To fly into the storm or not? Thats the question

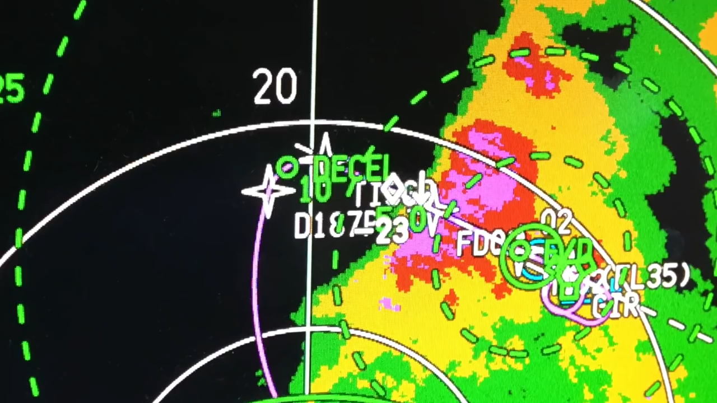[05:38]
And yellow and red basically means both a lot of precipitation, a lot of turbulence, or a lot of potential hail and things like that.